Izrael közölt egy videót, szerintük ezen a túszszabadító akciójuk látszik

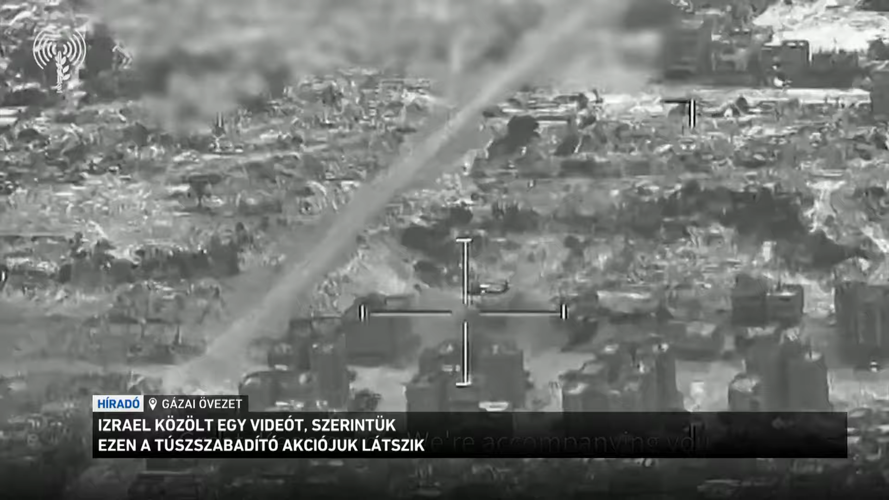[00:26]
A fekete-fehér képsorokon Izrael állítása szerint a hadseregük hétfői túlszabadító akciója látható. Robbanások sorozata után a felvételeken az is látszik,
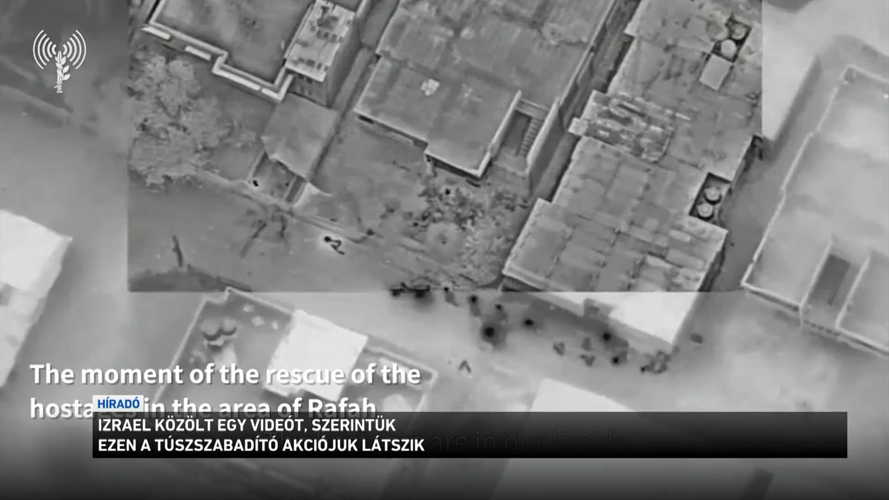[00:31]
ahogy a kommandósok két embert kísérnek a katonai járművekhez.